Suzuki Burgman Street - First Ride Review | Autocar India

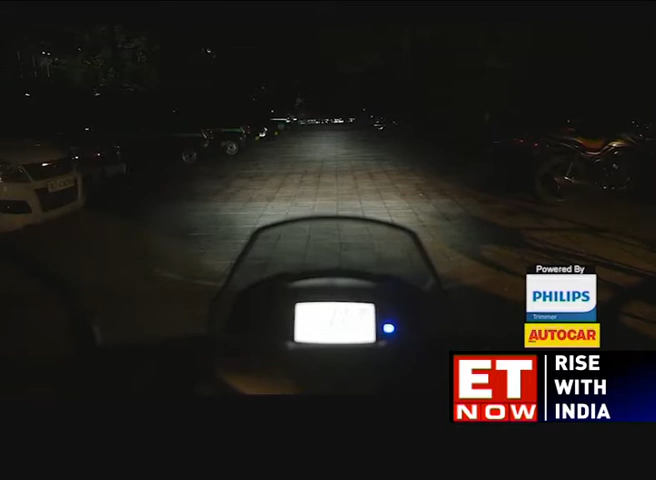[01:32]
are easily among the best LED headlights in the affordable two-wheeler segment also the LED position lamps surrounding the